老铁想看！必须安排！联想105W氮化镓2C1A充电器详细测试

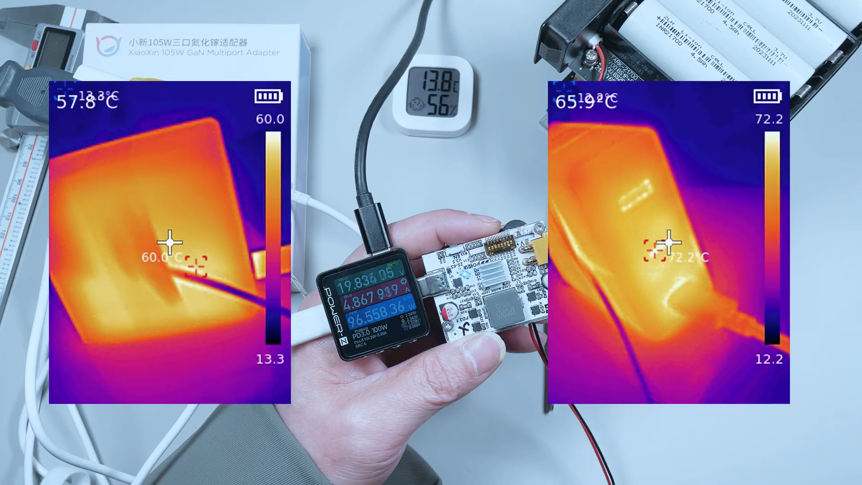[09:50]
时我们也用热像仪检查了一下它的表面温度表面温度为60度其中充电口的温度为72.2度测试的时候我们室内的温度是13度的样子现在是这个充电器60瓦烤机的状态
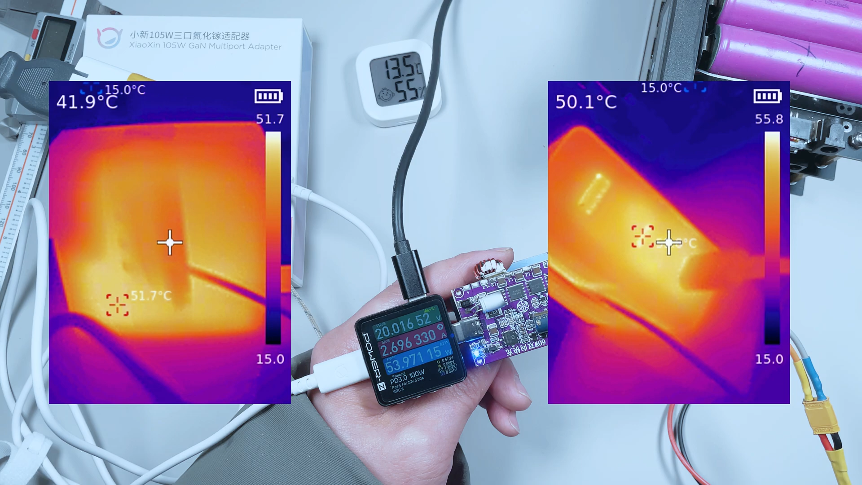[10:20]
On screen: min 15.0°C
7度充电口的温度55.8度这个60瓦的功率运行的话完全是没有问题的测试的时候我们室内的温度也是13度左右